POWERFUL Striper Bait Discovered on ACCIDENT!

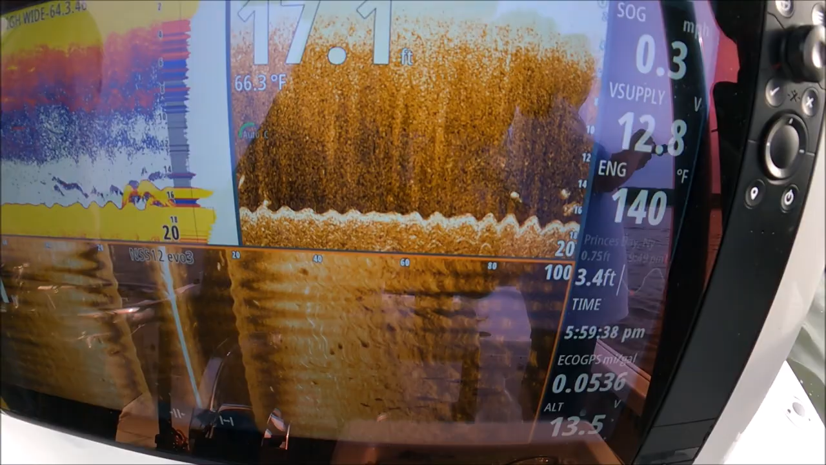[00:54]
On screen: depth 17.1 ft, water 66.3°F
you see they're all on side scan and we're sitting still because we got wind against tide and uh so I cast it out to the side
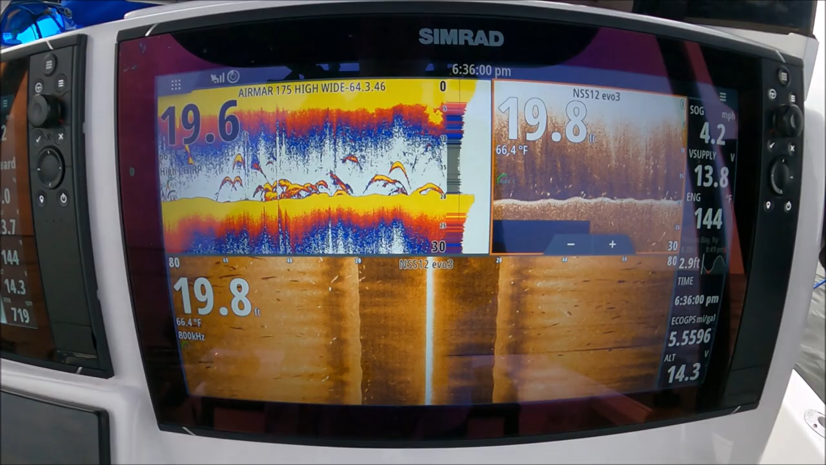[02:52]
On screen: water 66.4°F
do we have here what do we have here Tommy that's a
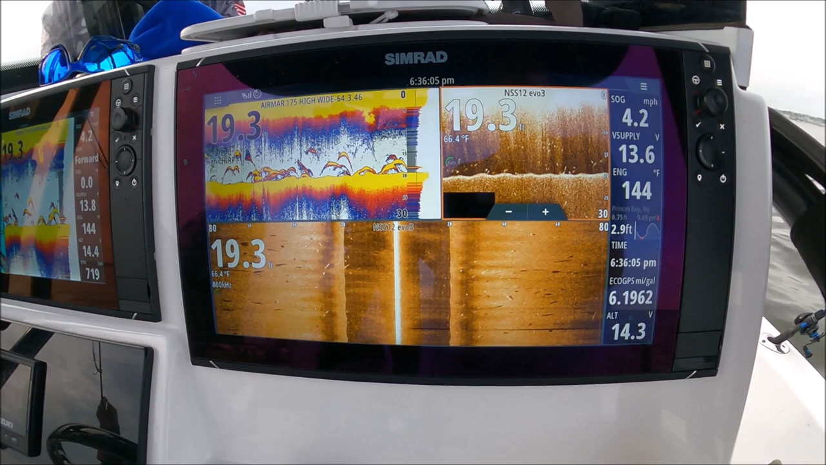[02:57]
On screen: speed 4.2 mph
bunch yeah that's that's a snotchle there's
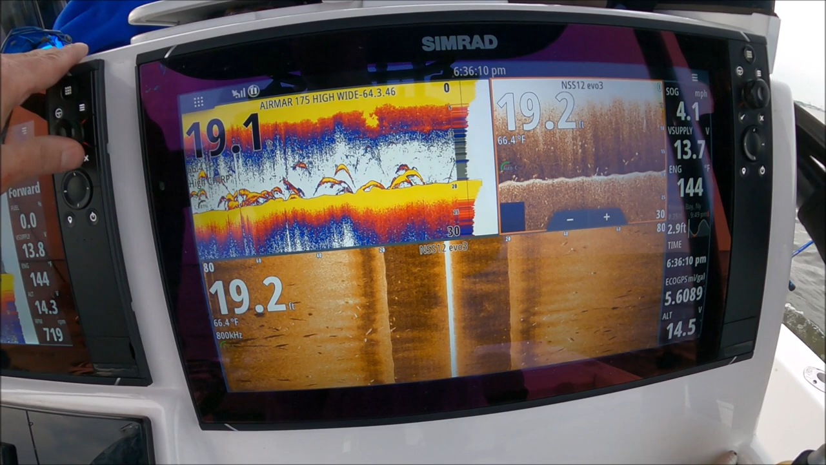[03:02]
On screen: water 66.4°F, speed 4.1 mph
a whole snotchle of fish right Dave a whole snotchle Dave will tell you
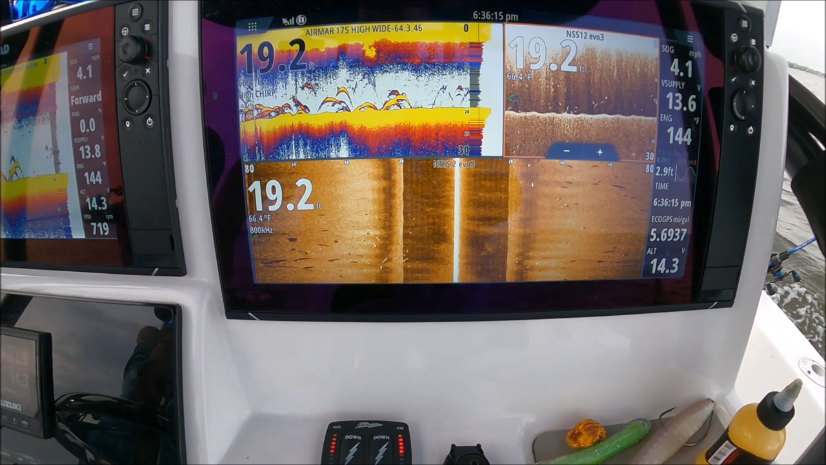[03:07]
On screen: depth 19.2 ft
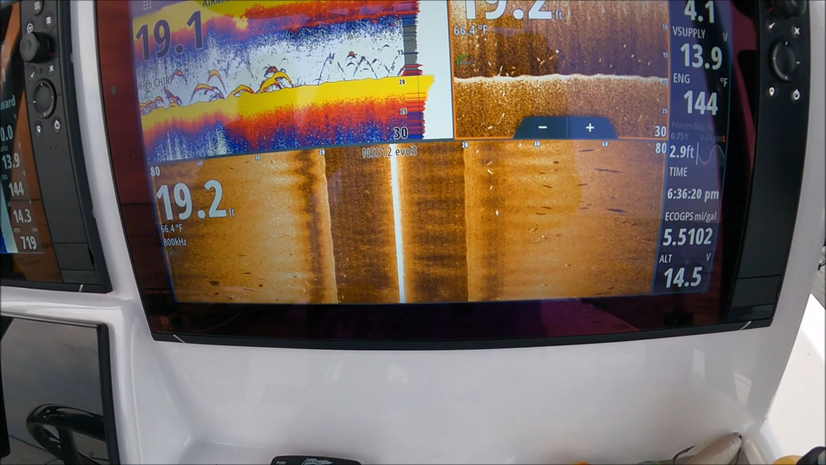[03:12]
On screen: water 66.4°F
he knows this snotchle those are good sized fish too high in the water column they're eating I wish there was some bait around but
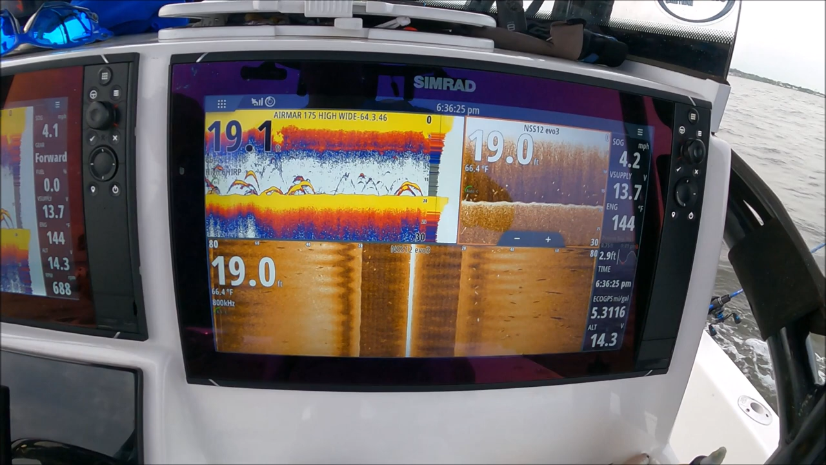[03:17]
On screen: speed 4.2 mph
are they hiding that dope affront me huh
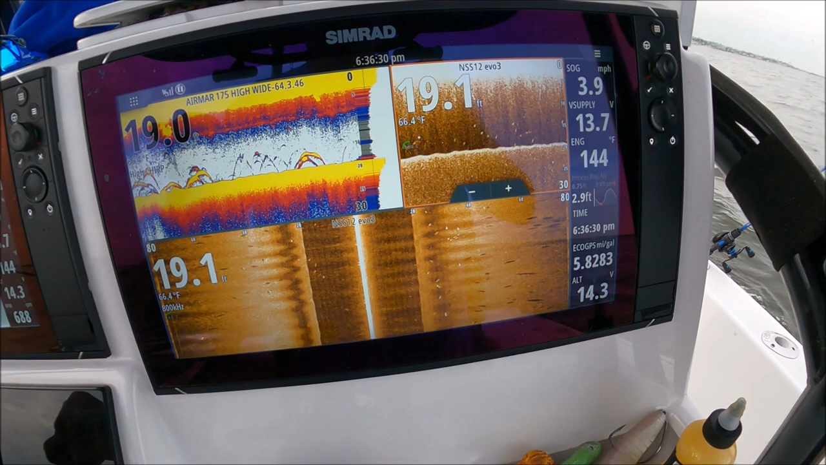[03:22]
On screen: water 66.4°F, speed 3.9 mph
oh yeah yeah they're all the way up oh they're on the bottom too they're off all the way throughout as long as I get my money next Friday
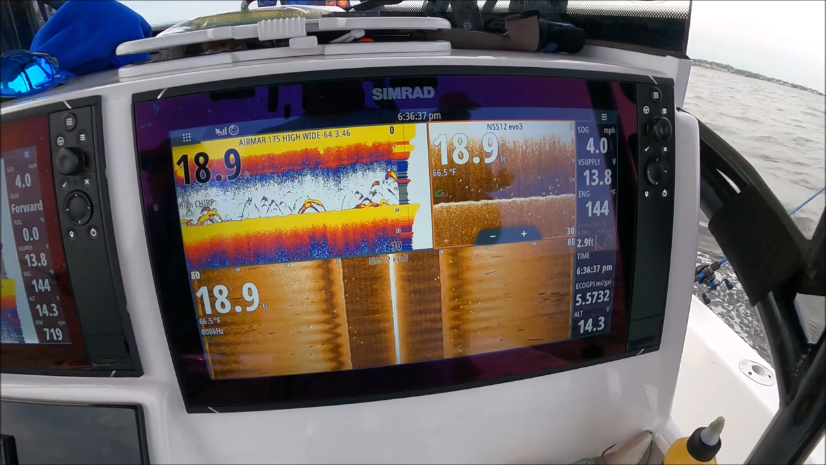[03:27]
On screen: depth 18.9 ft, water 66.5°F, speed 4.0 mph
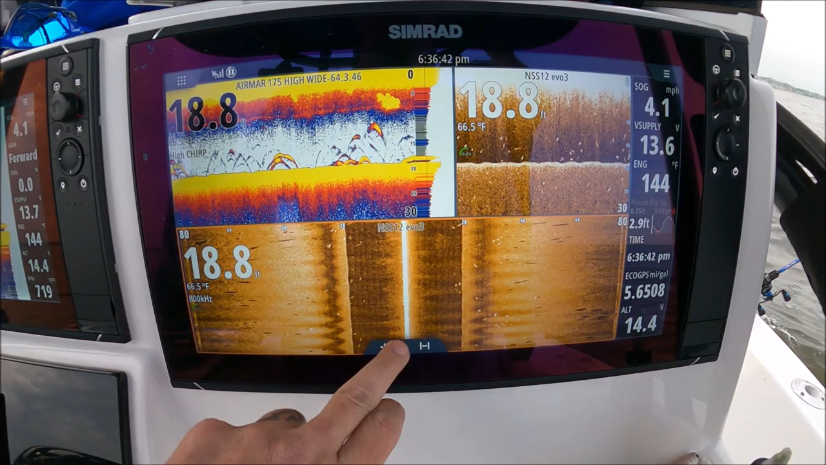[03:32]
On screen: depth 18.8 ft, water 66.5°F, speed 4.1 mph
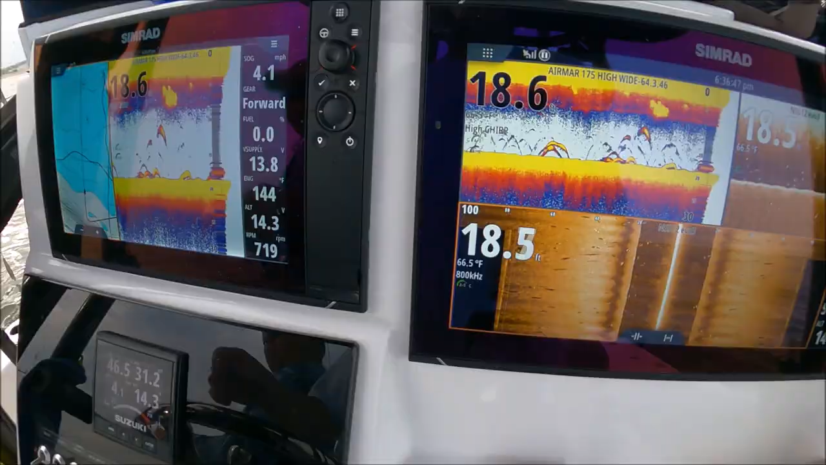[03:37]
On screen: water 66.5°F
right on the edge of that channel again Dean right
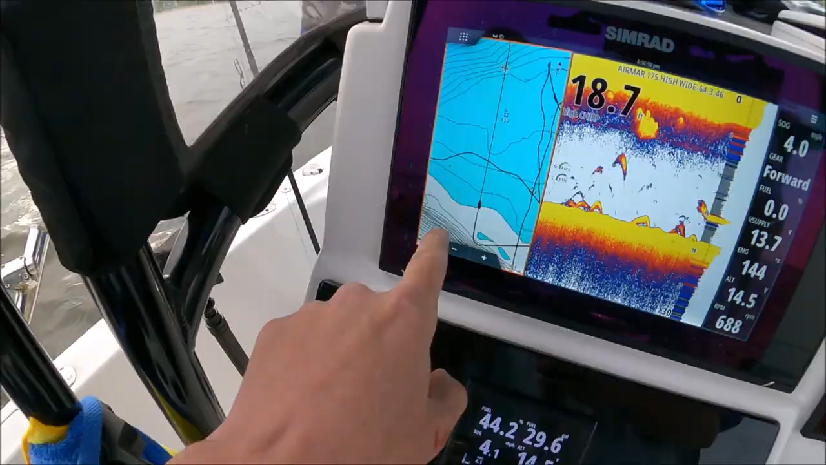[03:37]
on the edge of the channel is they breaking what are you doing cast cast cast
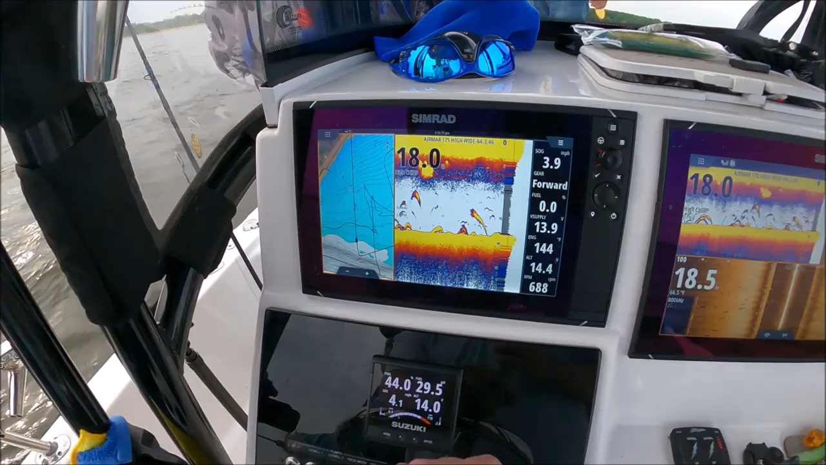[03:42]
dude they're blowing up on that bait don't dump that